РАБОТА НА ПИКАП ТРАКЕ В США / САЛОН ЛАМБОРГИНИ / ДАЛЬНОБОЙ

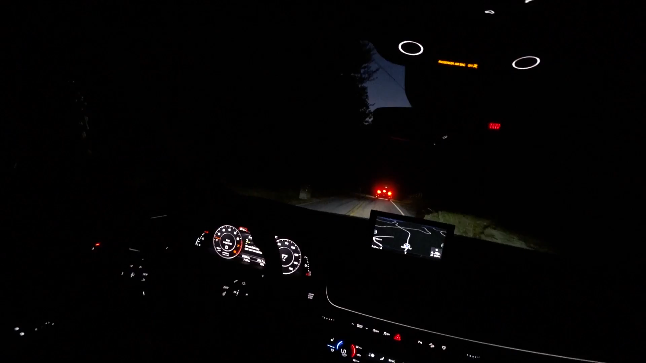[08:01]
Все, ну и вот наш уже трачок. То есть недолго мы, в принципе, проехали.